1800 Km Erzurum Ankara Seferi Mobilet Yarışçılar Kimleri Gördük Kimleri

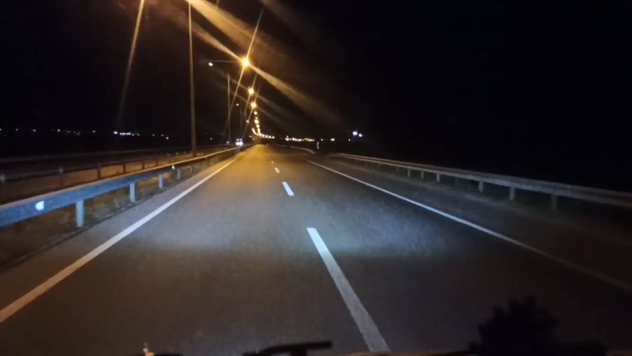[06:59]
Gitti yalan önden. Ne gidiyor lan gavur? Oğlum 100 kilometre hızla gidiyorum lan. Mobilete bak. Vay anam vay baba baba baba baba. 100 110. Oğlum sen neyle gidiyorsun ya? Bak lan bak bak bak bak bak.
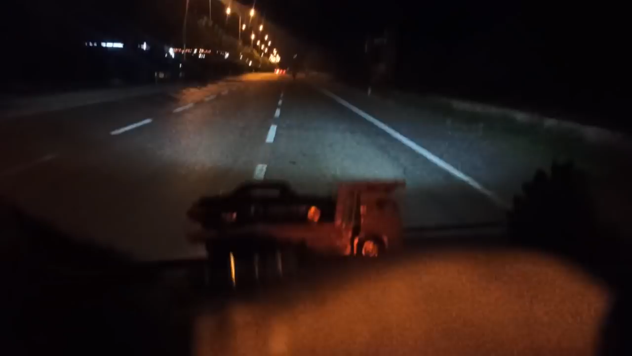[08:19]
Bak. 90'a çıktım şimdi. Adamlar beni geçiyor ya. Oğlum kafana kas yok, bir şey yok. Oğlum şuniki çok deli gidiyor ya. 110 kilometre. Yavaş oğlum yavaş.
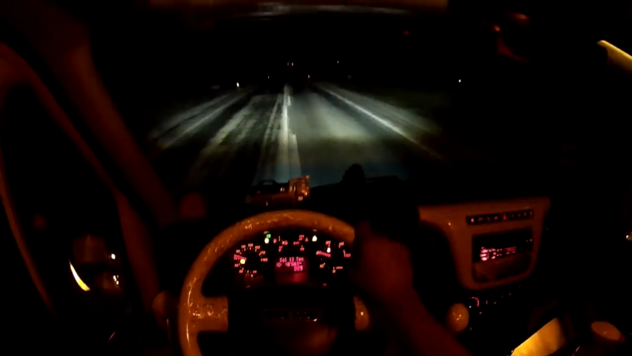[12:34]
Mobiletçi motorcu gençleri uğurladıktan sonra bir yemek molası verdim abi. Ondan sonra yoluma devam ediyorum. Şu an Amasya'ya doğru gidiyorum arkadaşlar. Zifiri karanlık arkadaşlar. Sokak aydınlatması hiç yok. Size şöyle Bizeno'nun etkisini bir göstereyim dedim. Şu tepe lambasını da kapatayım. Abi alabildiğince uzuyor ya farlar. Şu önümdeki araba bir gitsin abi tepeye çıksın. Evet bizden onu görüyorsunuz değil mi arkadaşlar? Abba!